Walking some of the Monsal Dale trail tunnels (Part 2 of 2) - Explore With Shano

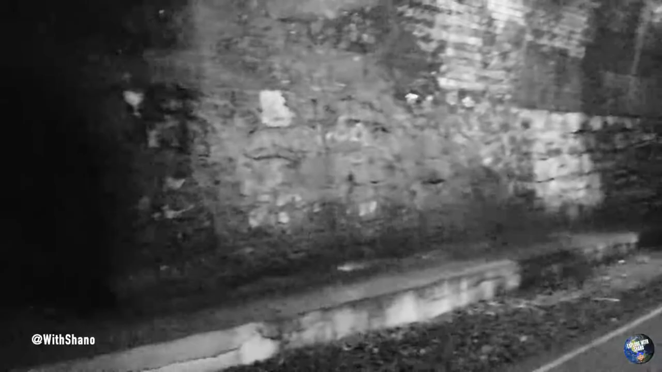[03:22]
So I'm going to get you a little bit of night vision, so you can see.
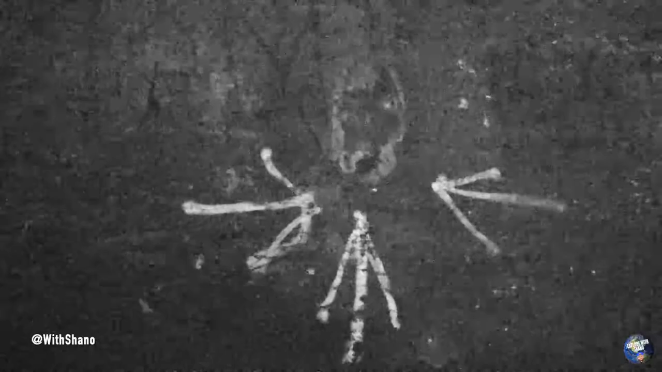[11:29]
This is it. With the arrows pointing to it. Represents a face, apparently. By the looks of it, as you see.
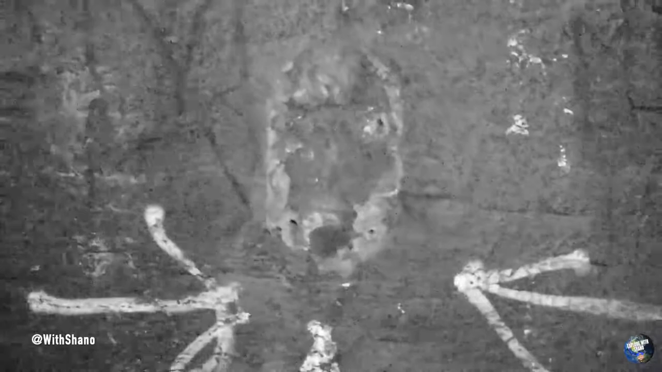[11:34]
You've got eye-one, eye-two, mouth. I don't know if it was actually a sign on the wall.
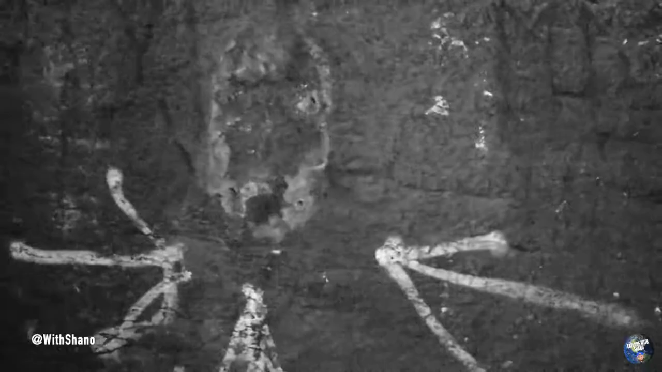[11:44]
Someone took it off, maybe. Definitely not bad at all.